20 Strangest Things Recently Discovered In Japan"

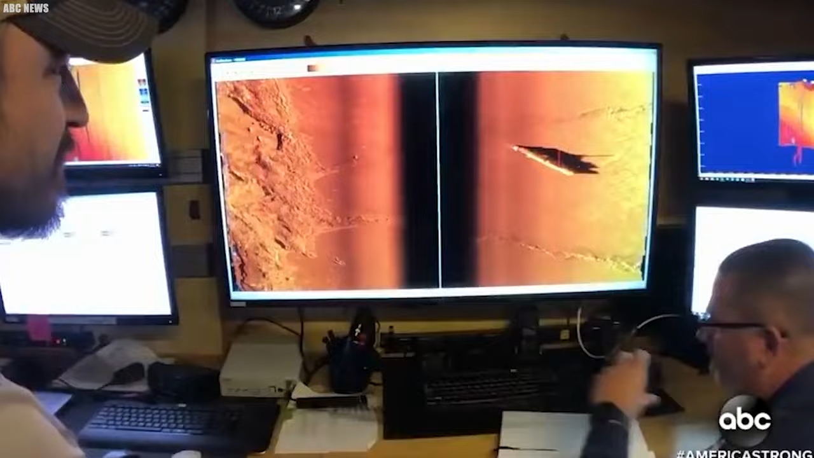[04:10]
the team successfully pinpointed the submarine's precise location,
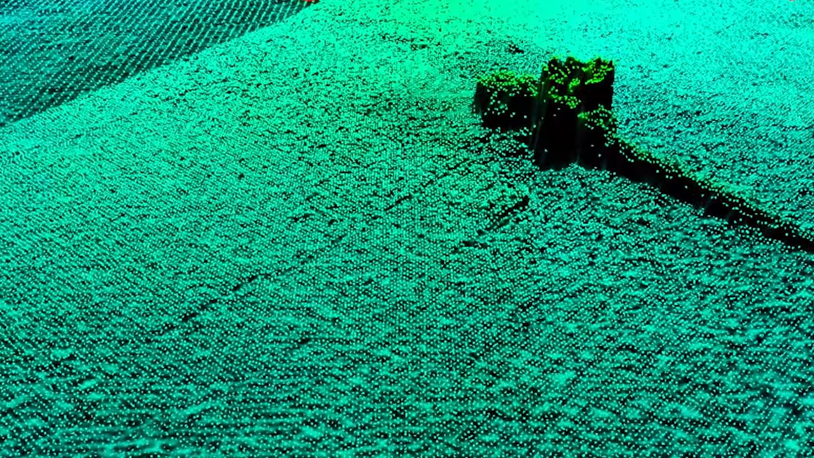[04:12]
resting peacefully 430 meters beneath the sea's surface.